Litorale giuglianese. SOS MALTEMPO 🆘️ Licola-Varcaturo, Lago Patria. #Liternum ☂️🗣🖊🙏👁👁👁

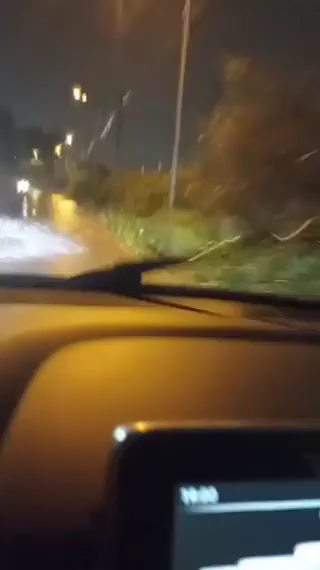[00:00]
Buonasera, sto percorrendo via Sannullo a salire verso lo Champs-Élysées. È un fiume in piena,
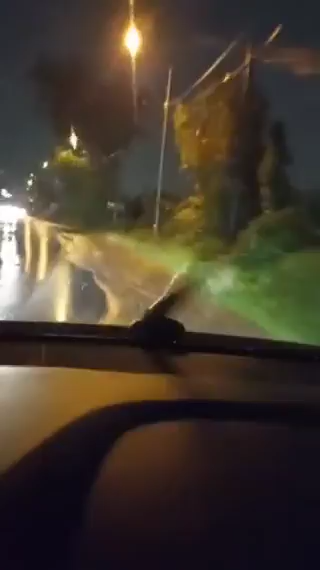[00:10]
le cunette piene di rifiuti, la strada sembra essere stata bombardata da Putin
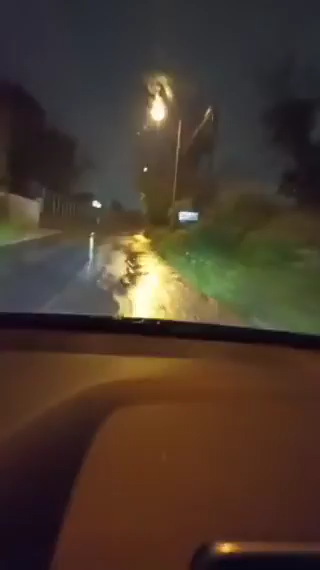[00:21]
per non farci passare. È inconcepibile, le cunette piene, strapiene di rifiuti che non fanno defluire l'acqua. E l'acqua sta scavando la strada, prestate attenzione, ci sono grosse voragini in giro.
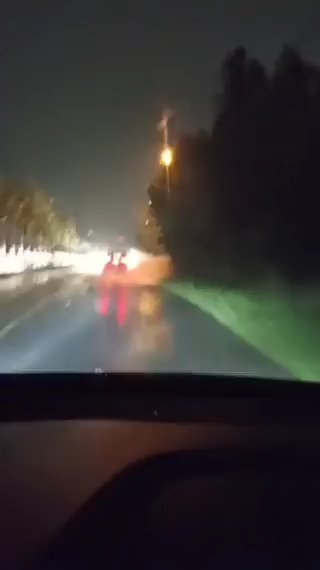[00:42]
Quindi non correte, non fate come questi pazzi che sorpassano e vanno avanti pensando di fare che cosa. Caputtana, che buca che c'era qui, maledizione a loro che mantengono, non fanno la manutenzione come la dovrebbero fare.
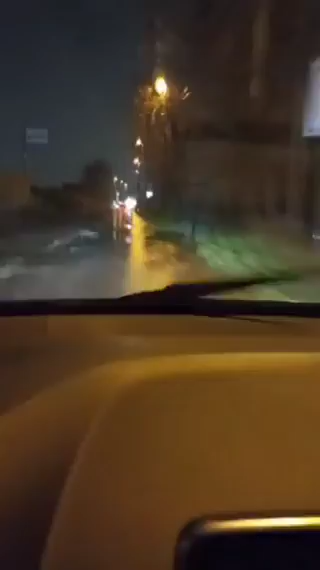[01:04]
Sindaco Pirozzi, ma una controllata a queste strade, la vuole dare o non la vuole dare?
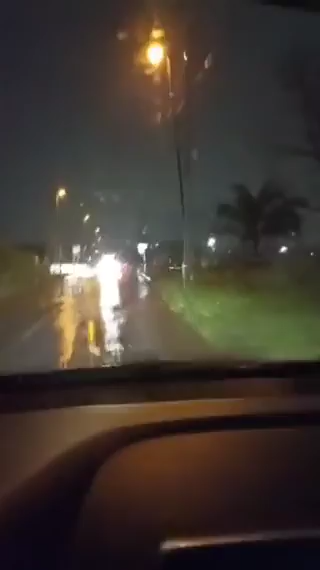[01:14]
Porca miseria, pulite queste cazzo di cunette che stanno devastando la strada. Anche qui sono state fatte i dossi, e più che dopo i dossi sono le piscine. Se non stai attento ti ammazzi. Ma roba da non crederci. C'è tanta di quell'acqua per terra che si corre il rischio di farsi male. Ripeto, via Sannullo è impercorribile. State molto attenti prima che finite